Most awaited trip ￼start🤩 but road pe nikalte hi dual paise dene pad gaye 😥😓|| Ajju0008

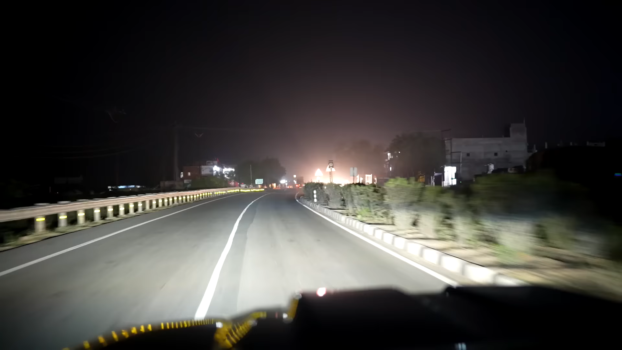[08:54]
भाई इन ट्रैक्टर वालों को ना पता नहीं क्या ही अनीत लग रखी है, भगवान कसम, ना तो निकलन दे रहे हैं ना खुद साइड दे रहे हैं।
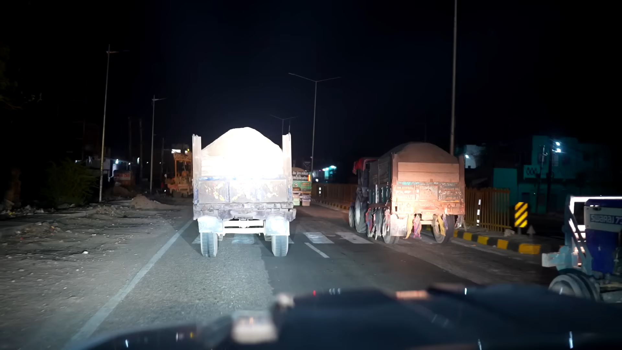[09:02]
कम से कम मेरे को 3 किलोमीटर तो हो गए इनके पीछे पीछे हॉर्न देते लाइट देते हुए, भाई कुछ मान ही नहीं रहे हैं यार, हद है यार।